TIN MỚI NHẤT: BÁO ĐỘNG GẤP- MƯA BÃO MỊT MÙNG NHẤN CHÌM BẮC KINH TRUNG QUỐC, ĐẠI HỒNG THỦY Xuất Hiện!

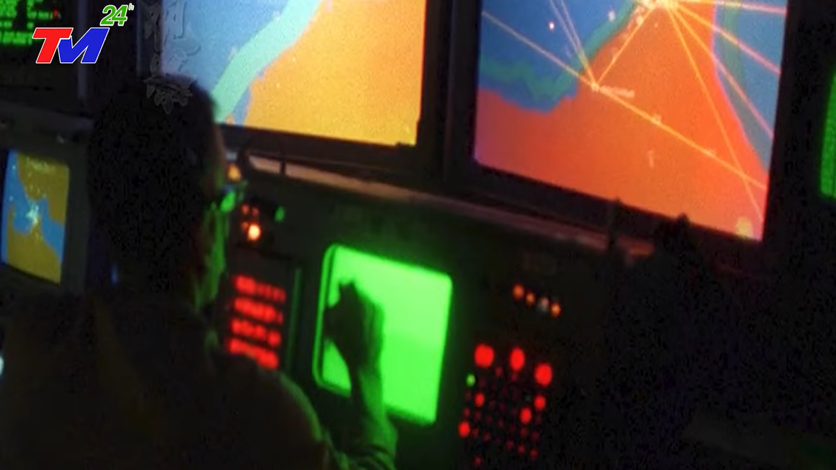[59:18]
Biến thể SM-2 Block 3A sử dụng đầu do radar bán chủ động,
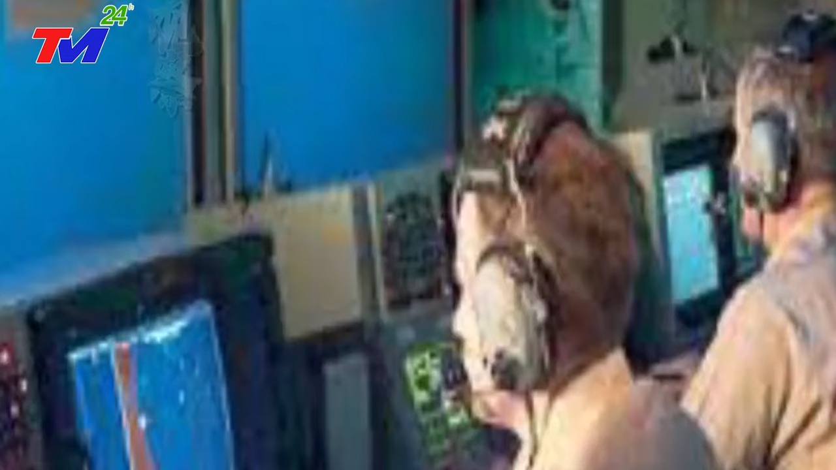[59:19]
SM-2 Block 3B sử dụng đầu do hồng ngoại bán chủ động.